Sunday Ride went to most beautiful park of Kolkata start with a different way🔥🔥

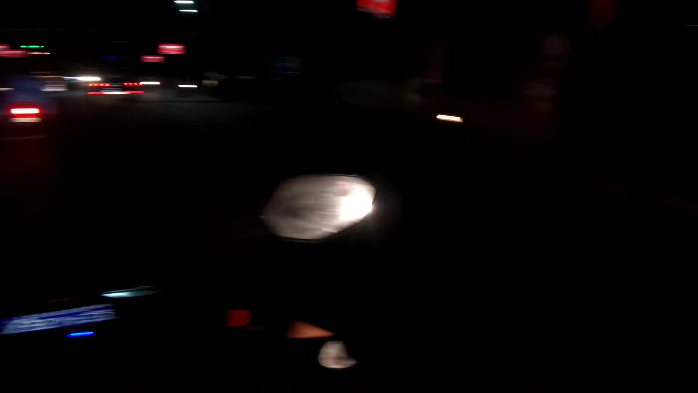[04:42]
এইখানে তোর সিগন্যাল করেছিল, আমরা যে দিকে সিগন্যাল গ্রিন করে দিল রেড থেকে, ওয়া মানে নেক্সট লেভেল নে
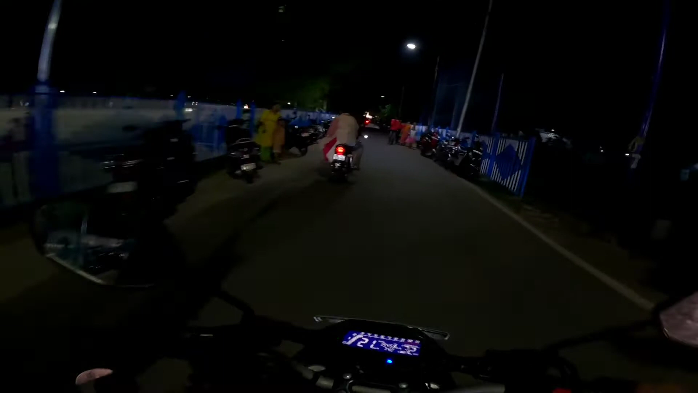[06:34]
মানে নেক্সট লেভেল ওই পাশে পুরো গাছ টাছ লাগিয়ে দিয়েছে গাছে আলো টালো পুরো লাগিয়ে দিয়েছে
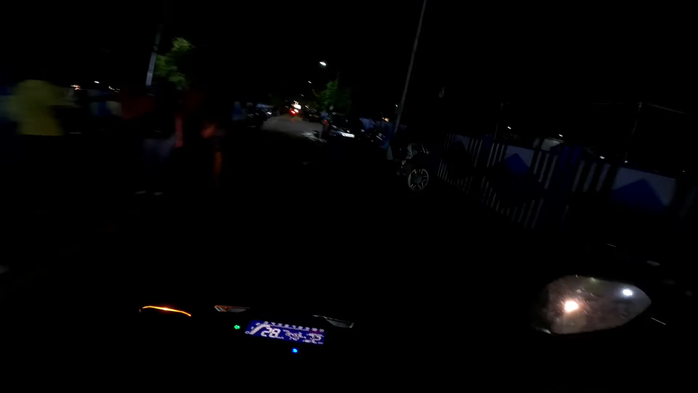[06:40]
হ্যাঁ ওইটাই তো বলছি দেখি না ফোয়ারা করেছে আবার সামনে
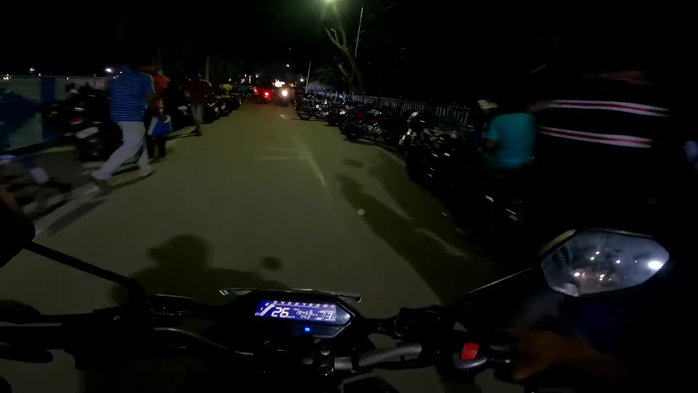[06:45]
দেখ দেখ কি
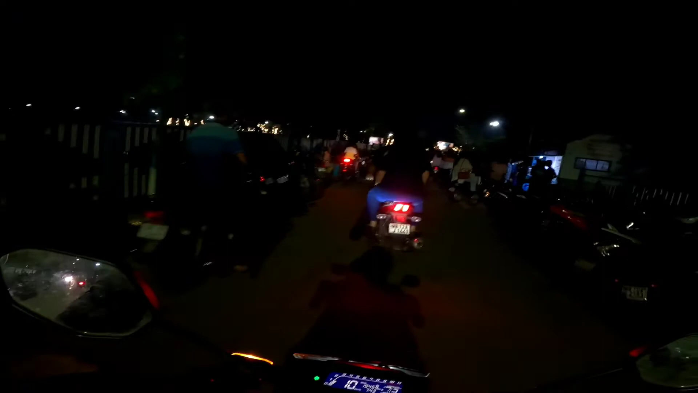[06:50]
নেক্সট লেভেল ভাই হোল্ড হোল্ড ম্যান সব দেখাবো আপনাদেরকে সব সব হ্যাঁ এইটা তো সবসময় ভিড় আর যুগলদার চায়ের দোকান কারণ হচ্ছে যুগলদার চায়ের দোকানের ক্রেজ এখানকার ভিড়